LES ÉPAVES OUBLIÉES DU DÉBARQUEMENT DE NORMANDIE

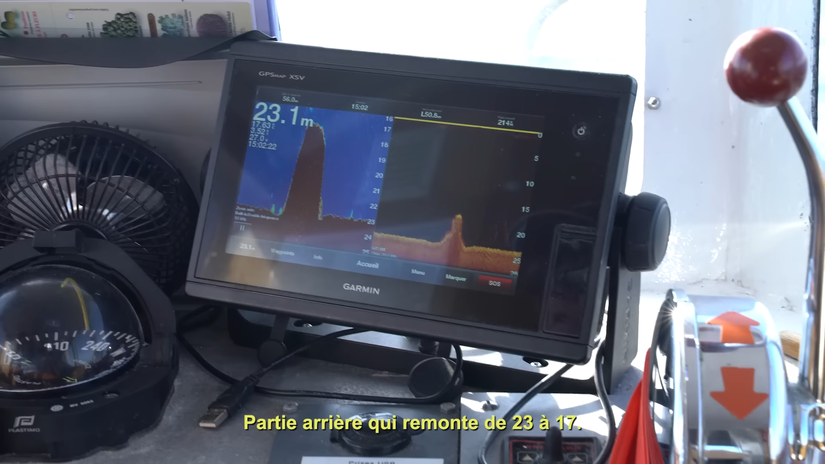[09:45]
On screen: depth 23.1 m
Arrière qui remonte de 23 à 17. Donc voilà. On est bien sur la partie arrière remontée.